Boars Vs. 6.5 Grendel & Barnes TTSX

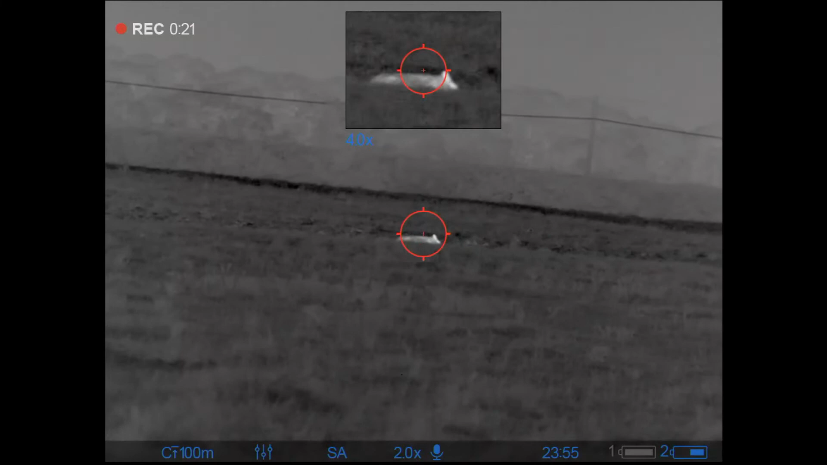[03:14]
and that went a little bit better than i had actually planned sometimes hydrostatic shock can still occur with the 6.5 rendle again this is about